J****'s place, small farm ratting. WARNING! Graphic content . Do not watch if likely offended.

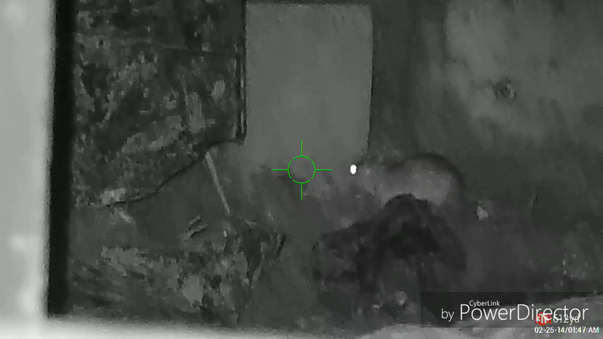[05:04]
He's kind of just went underneath that one. He's really struggling. He's as good as dead, seeing that there are no rat hospitals. And then this guy,
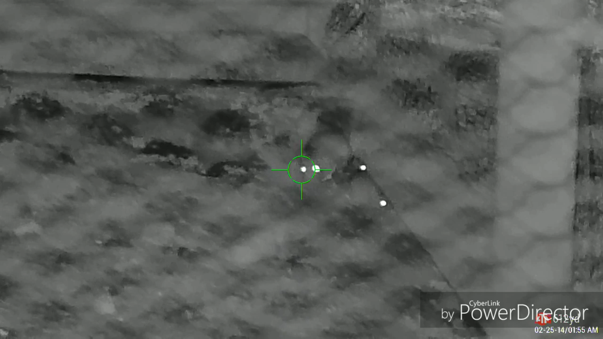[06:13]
I don't know how many I got here. All I can say is let the bodies fall.
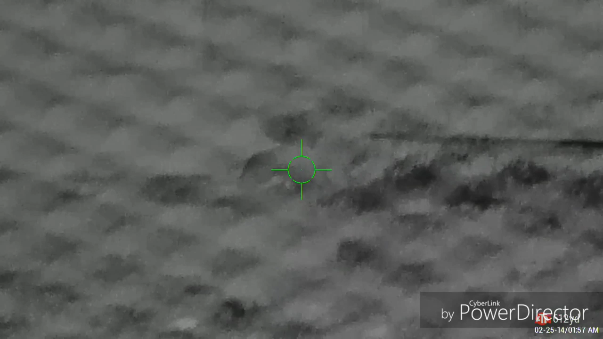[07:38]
This one looks like it's trying to eat or move its fallen buddy.
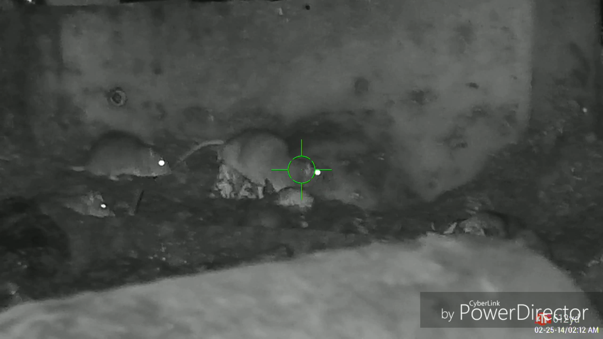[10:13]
a little hide and go seek here.
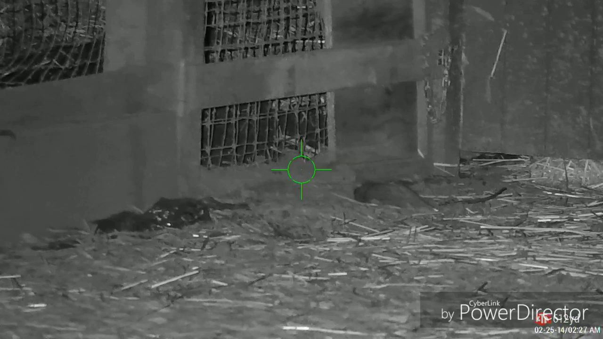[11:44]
They just kept coming out at this spot.
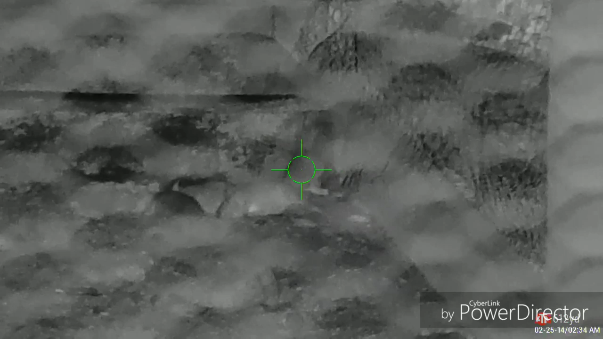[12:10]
I just drained my mag here, so I was just watching, and it was kind of interesting to see how the one that I just
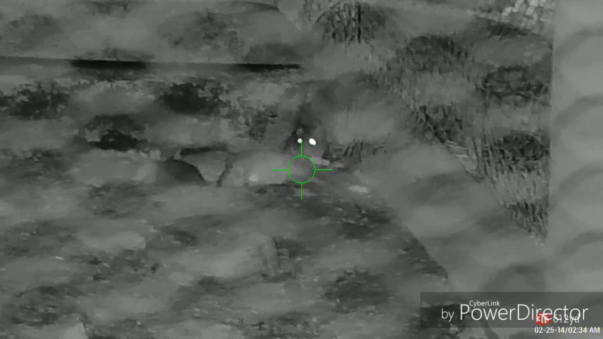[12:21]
shot was flopping all over just in the background and didn't seem to affect this one at all.
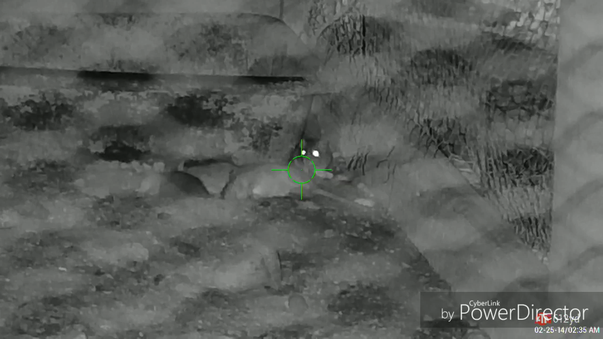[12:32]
Oh, and these shots were taken the first visit to this permission, the 2nd of May 2019.
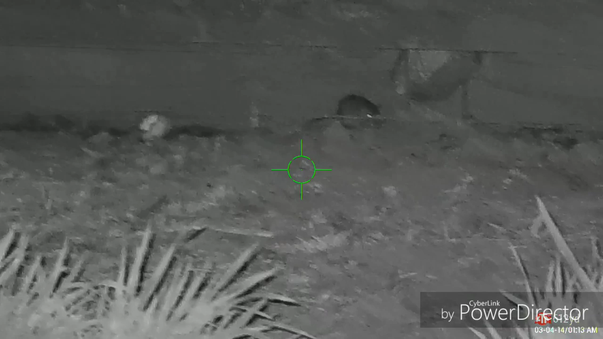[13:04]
Didn't quite get a double here.
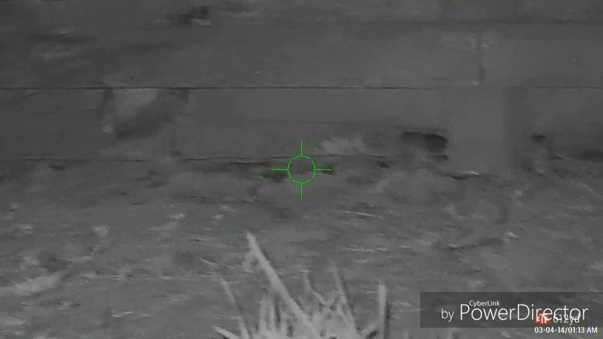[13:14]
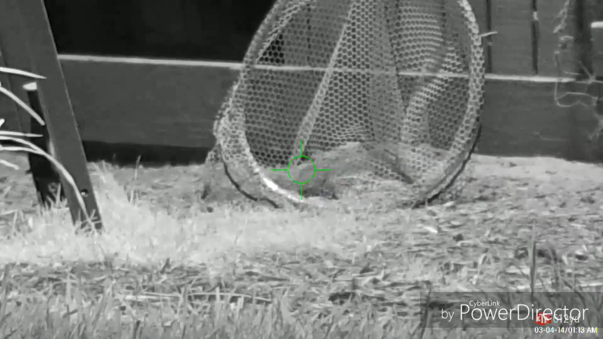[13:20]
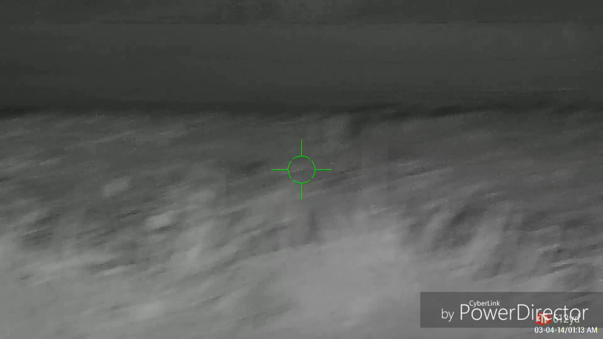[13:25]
Here's the second of the two. I think it's injured. You can see it's kind of acting erratically.